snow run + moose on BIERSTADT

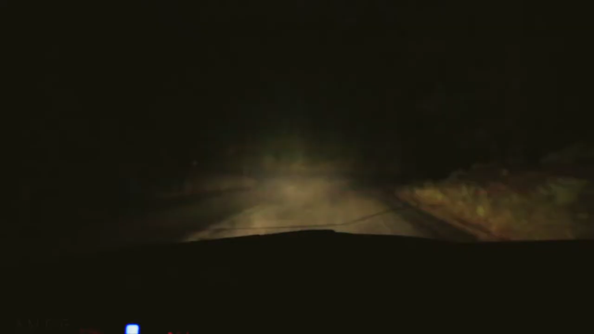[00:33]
Well, that is snow, so what am I doing, it's early, driving up Gwinella Pass,